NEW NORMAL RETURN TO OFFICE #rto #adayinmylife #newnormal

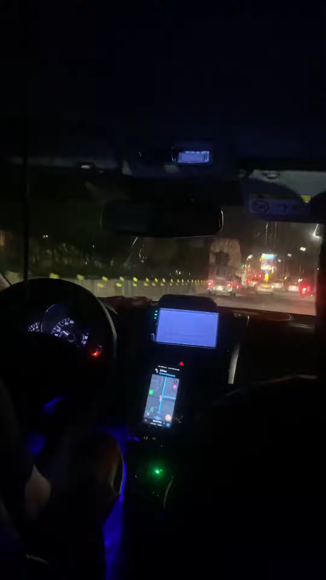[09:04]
Wala namang traffic kapag ganitong oras. Ayan. Except for Friday, syempre. Pero ngayon, ayan. Mabilis lang yung aming biyahe. Walang masyadong traffic. Dire-direcho lang. Ayan. Medyo parang may sabay-sabay na mga sasakyan. Pero, ayan. Nasaan na ba ako?